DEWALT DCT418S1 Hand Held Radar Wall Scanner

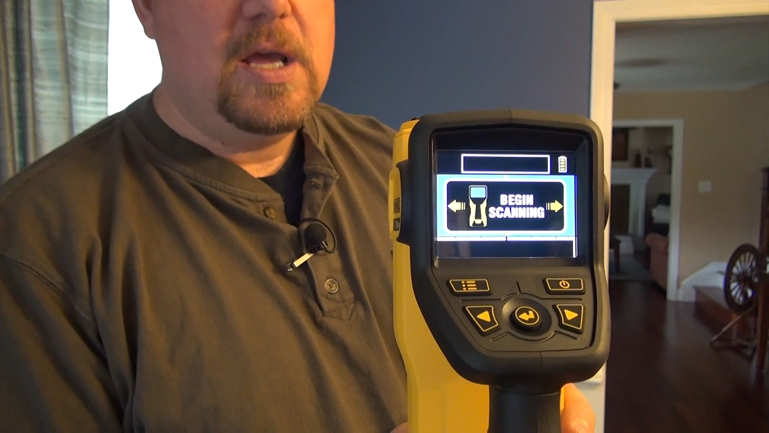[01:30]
it's basically going to come up and it's going to have this screen here where it's going to say that it wants to pre-scan the wall, and what you're going to do is you're going to run this thing across the wall, either left or right, it does not matter,
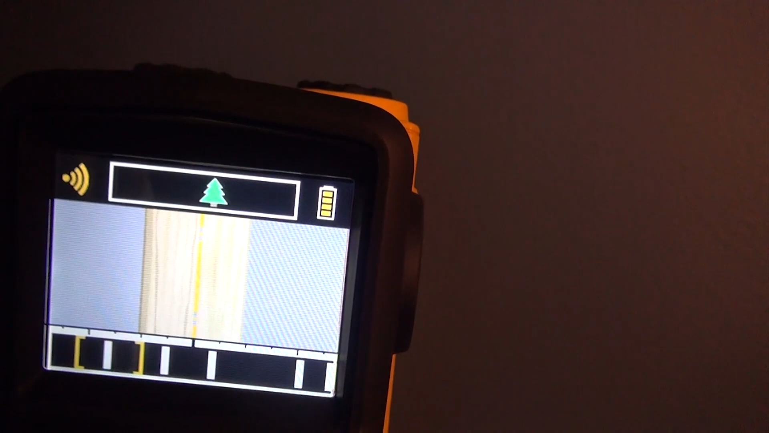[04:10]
So, this scan told me things that the average person would not have any idea, especially the electrical and the pipes.